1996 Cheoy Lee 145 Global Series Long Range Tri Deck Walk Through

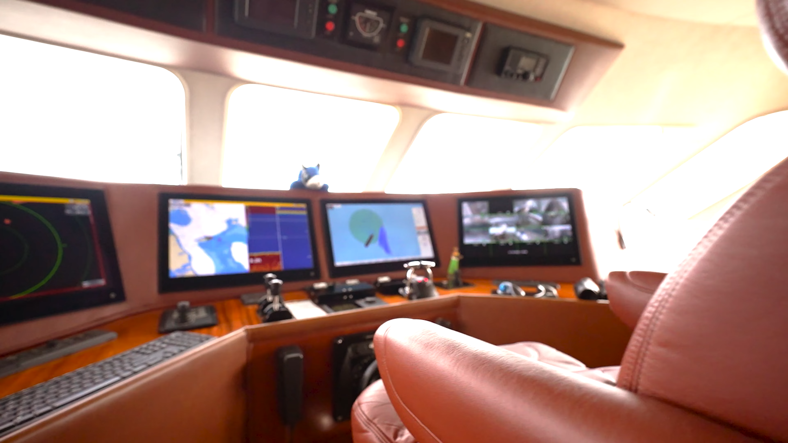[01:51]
has a full array of updated electronics up on our sky lounge deck we have a fully equipped